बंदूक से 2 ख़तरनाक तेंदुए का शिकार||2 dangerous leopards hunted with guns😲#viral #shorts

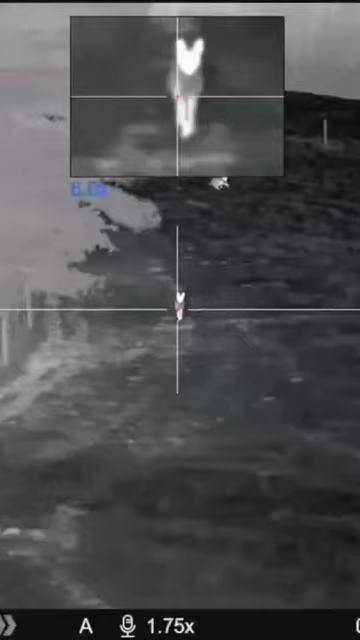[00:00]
भाई आराम से आराम से आराम से भाई, देख देख निशाने पे मार मार मार। क्या क्या उछला क्या?